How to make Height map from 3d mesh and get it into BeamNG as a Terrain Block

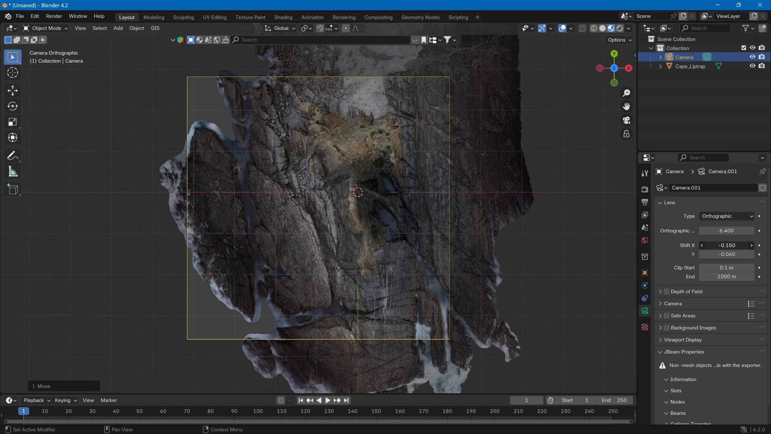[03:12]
Closer to the main thing here. To focus more on that and less of the outskirts. But yeah. I don't know. We'll see what comes up with it. What happens with it.
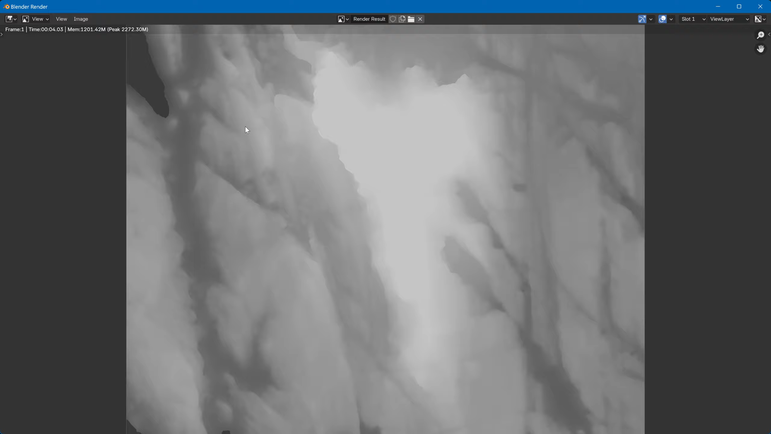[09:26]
And then converted it. I don't know what the deal was with it. Anyway. We save this now. We save this as our.
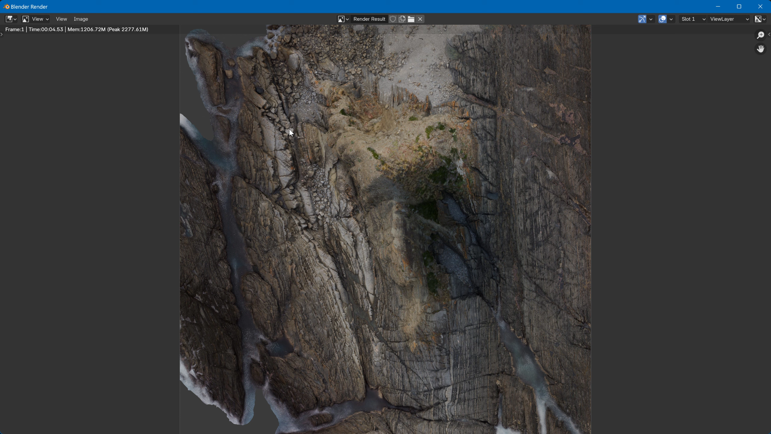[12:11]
Save as. In there. This will be your base color map. Now there is a way.
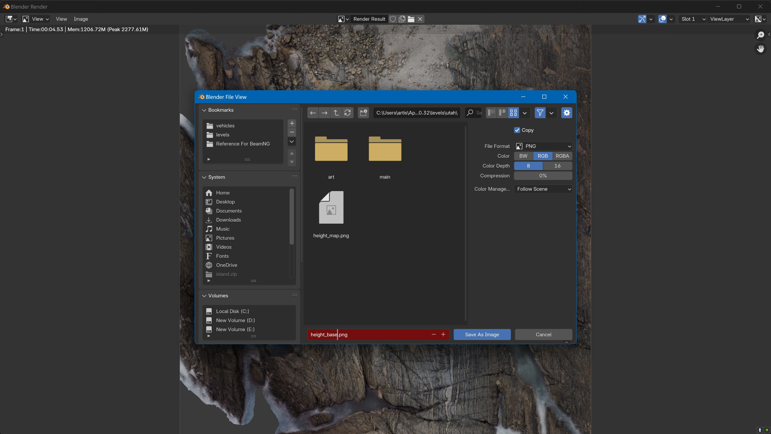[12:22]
If you want to do this even different and better. This is all you have to do for this basically.
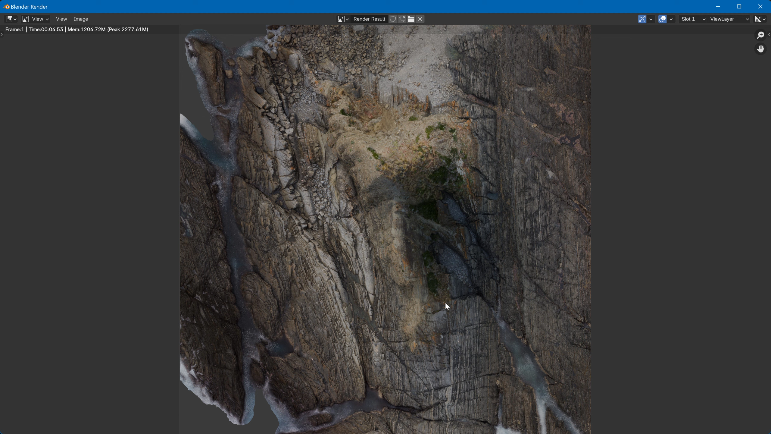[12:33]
You would basically have to bake the textures instead. Which would be the same process. Except. You'd be baking with the cycles render engine.